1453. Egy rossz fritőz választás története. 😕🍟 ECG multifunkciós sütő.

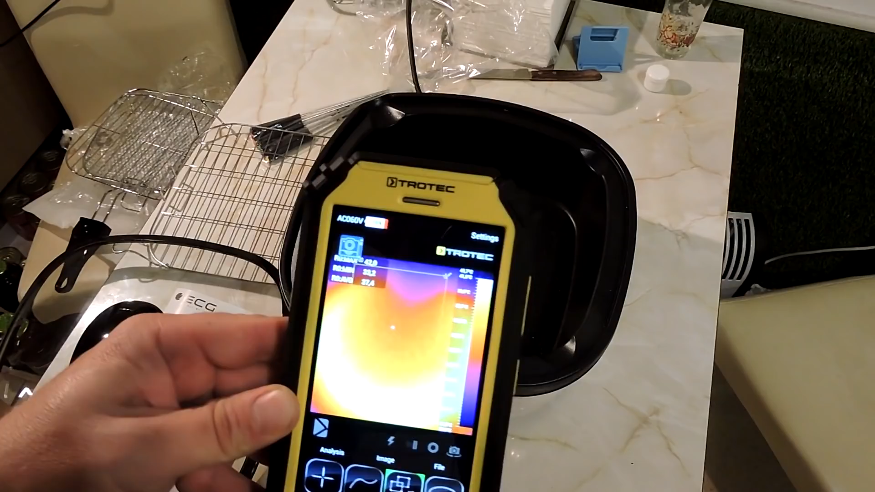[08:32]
Na, ugye itt már láthatjuk is, hogy egy kicsit átmelegedett, és ugye távolabb kell tennem, nem tudom, hogy mennyire látszik. Arra vagyok kíváncsi, hogy mennyire lesz jó a hőleoszlás, hogy ki is húzom teljesen ezt a négyzetet,
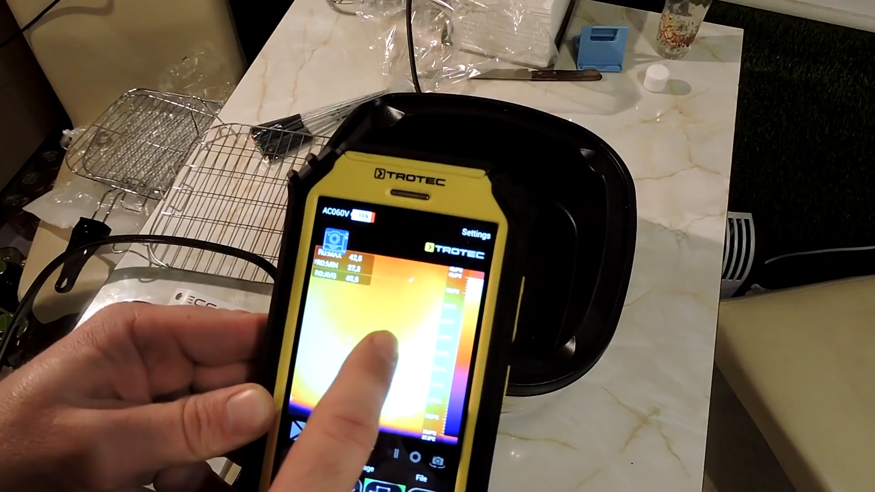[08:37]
ahol tudjuk az átlaghőmérséketet nézni, meg minden egyéb mást.
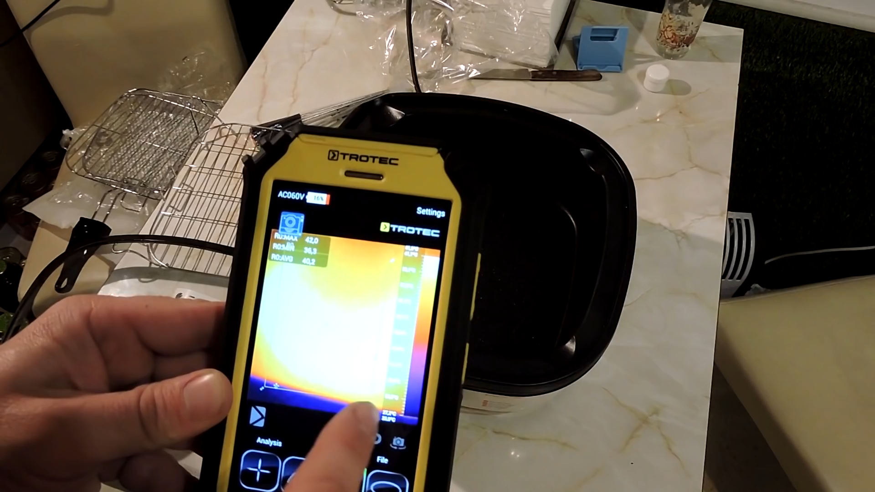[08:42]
Jó, és akkor be is kapcsolom, mondjuk tegyük rá 80 fokra.
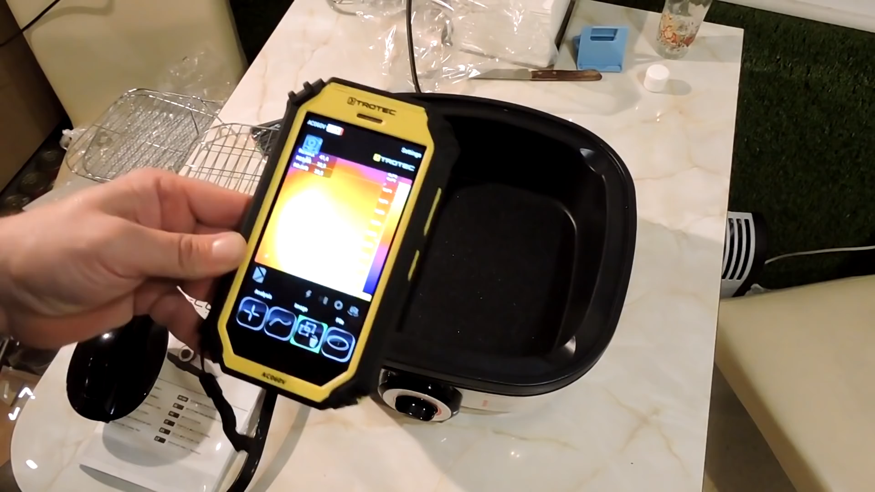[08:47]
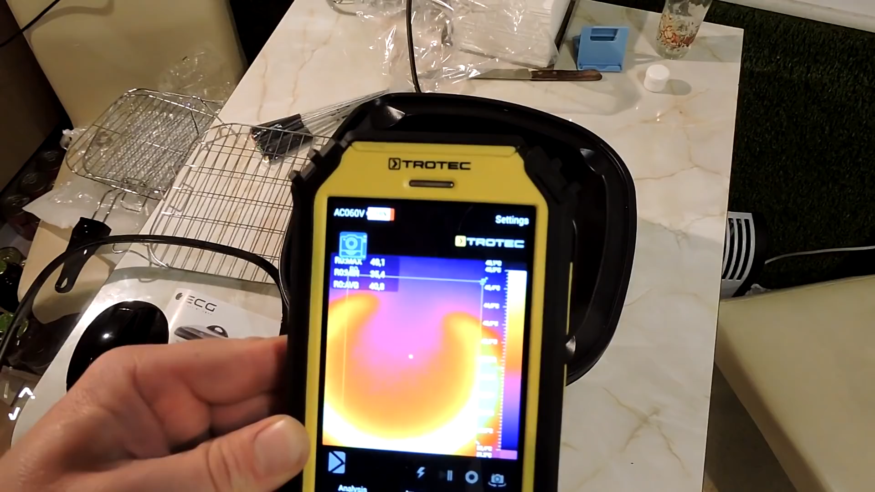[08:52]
Jól látszik, hogy elkezdett melegedni, mint állat. Ú, de csúnya hangja van. Elég, elég csúnya hangja van.
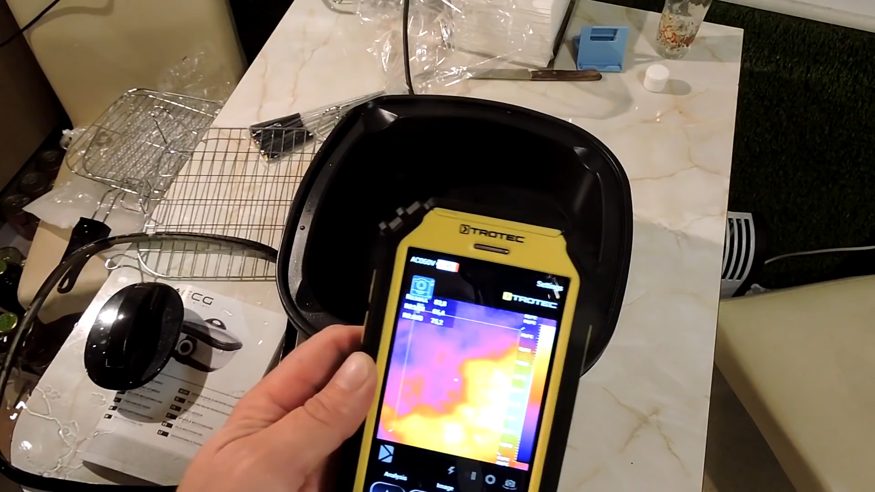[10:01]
Nagyon érdekes, ezek a hő hullámok benne gyakorlatilag, ami látszik, és furcsán mozognak.
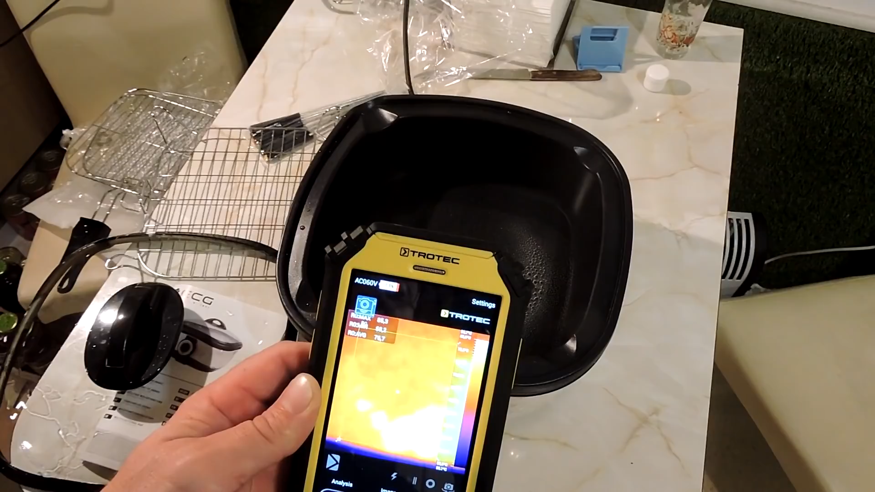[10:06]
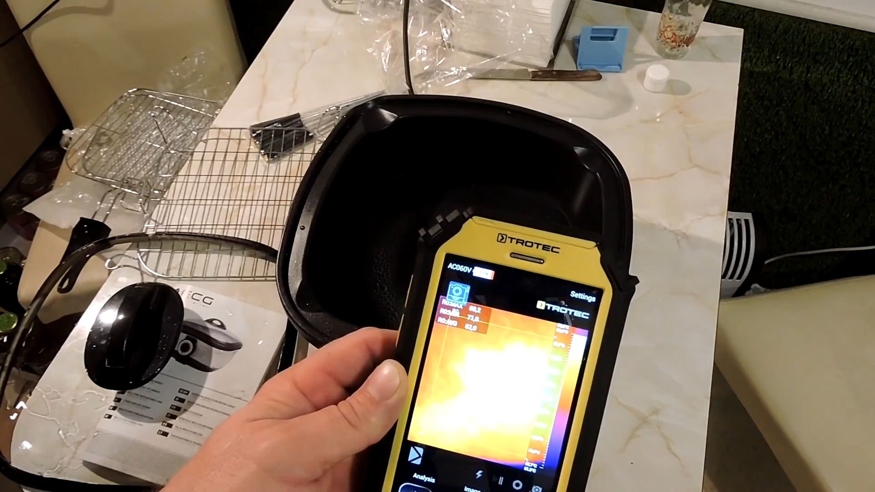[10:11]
Aha, tehát az, ahogy áramlik a meleg, és már ez a rész sokkal melegebb.
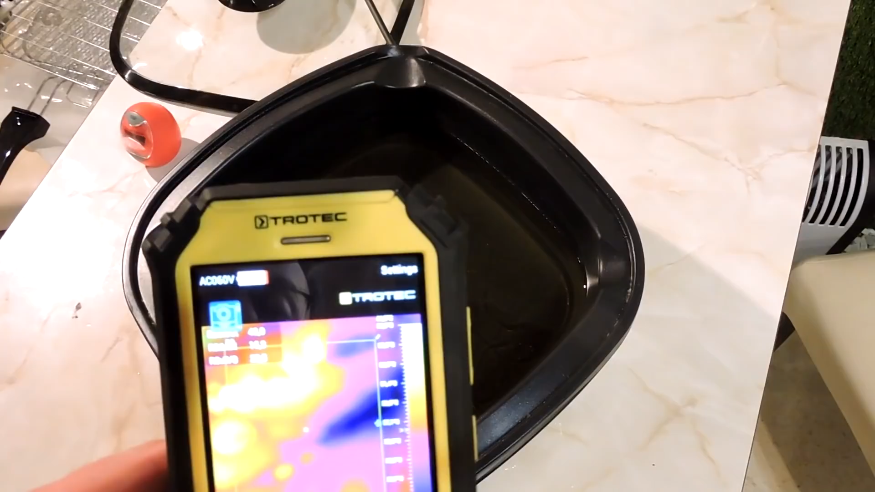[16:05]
Ilyen a hő eloszlása benne. Nagyon érdekes, ahogy az olaj háromlik.
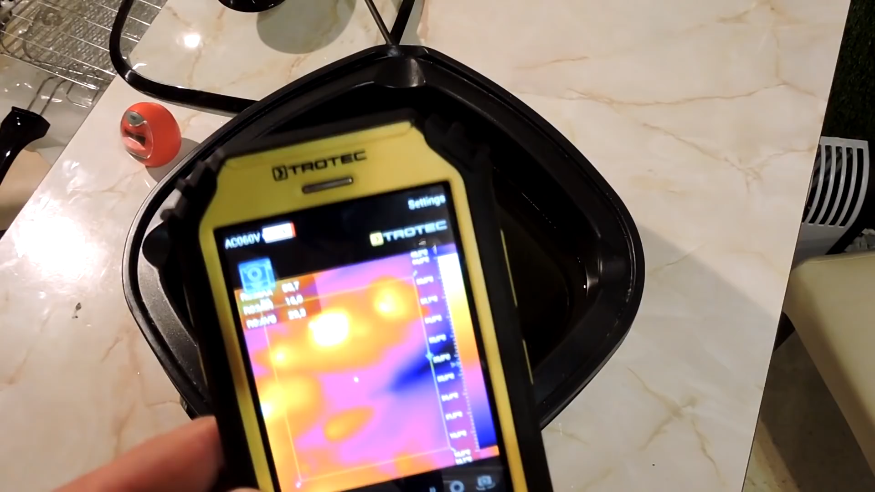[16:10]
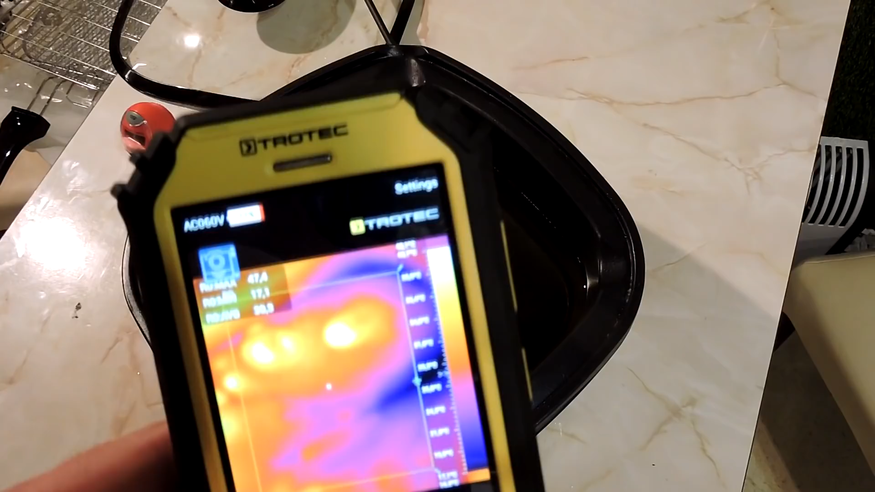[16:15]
Tök jó felvételeket lehet meg, tök érdekes dolgokat lehet megfigyelni a főkamerával.
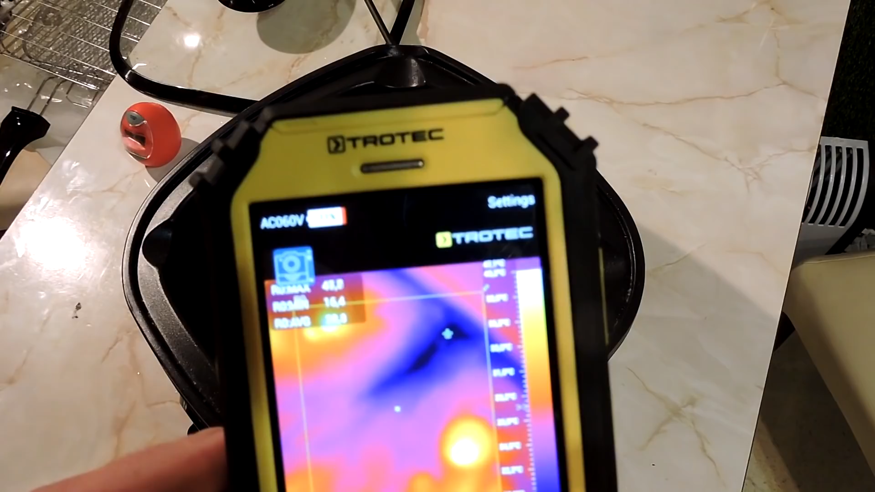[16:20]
Most egyébként itt is. Nézzetek meg, ott mennyire hideg az a rész.
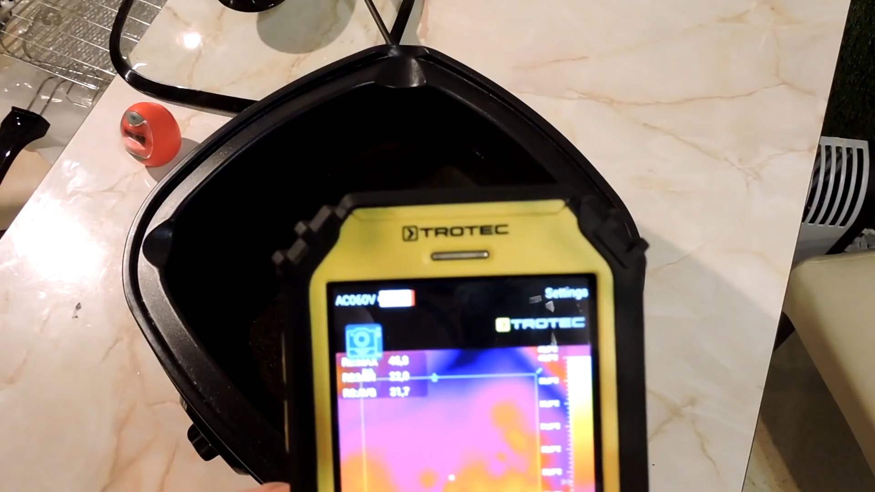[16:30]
És akkor ilyen buborékokban meg szépen jön föl a felszínre az olaj.
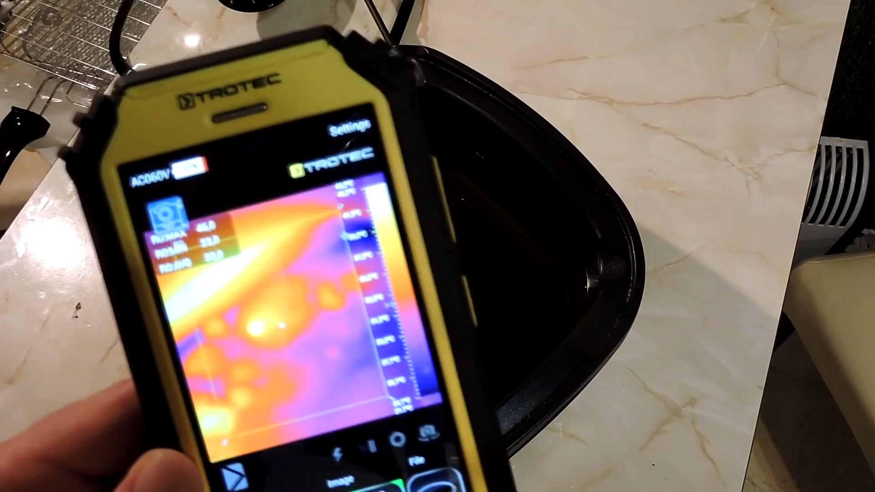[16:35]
A széle az meleg.
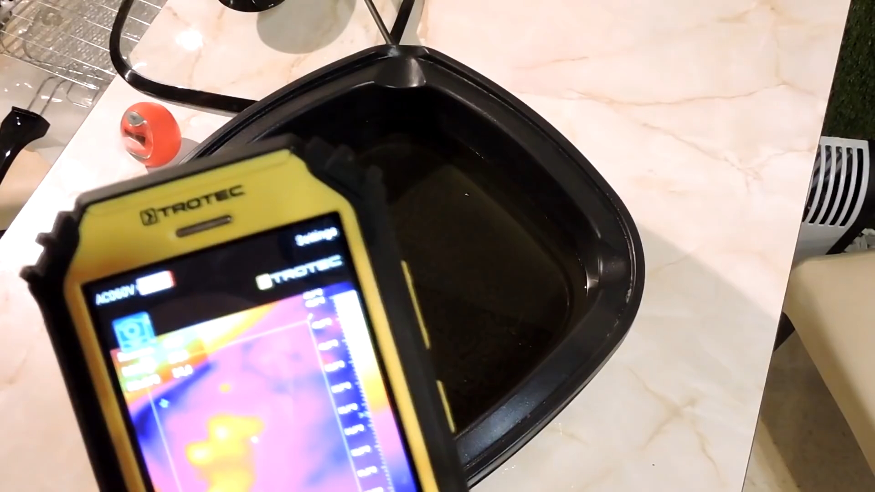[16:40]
Ez olaj az nyilván, mivel sűrű anyag, ezért leüti folyamatosan.
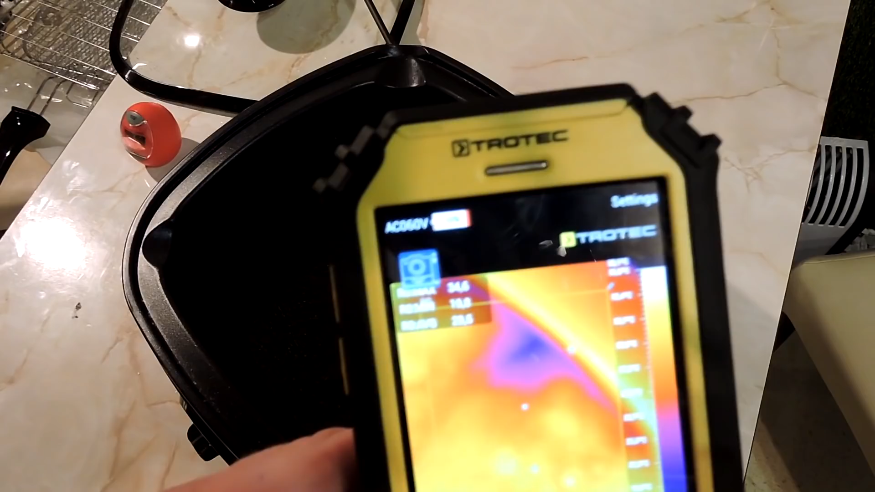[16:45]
És nagyon érdekes, hogy oda nem akar. Na most kezd ott is elkeveredni.
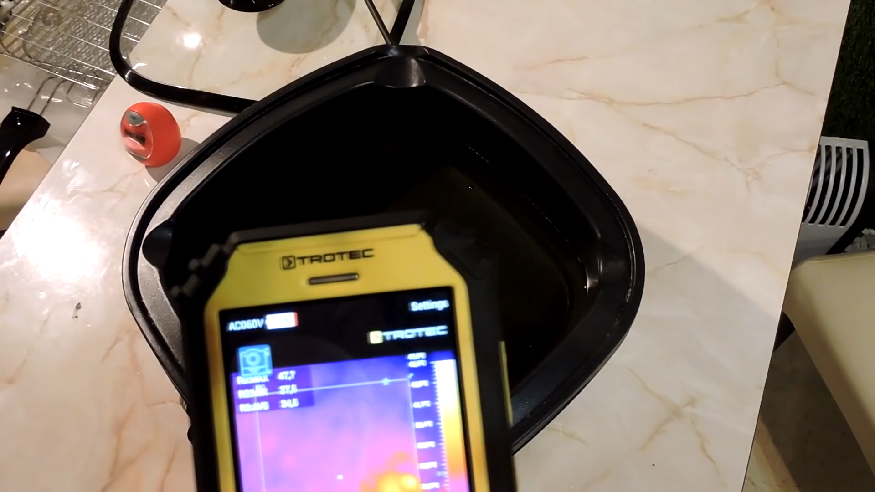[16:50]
De itt is felfedezhető ez a patkóalak egyébként.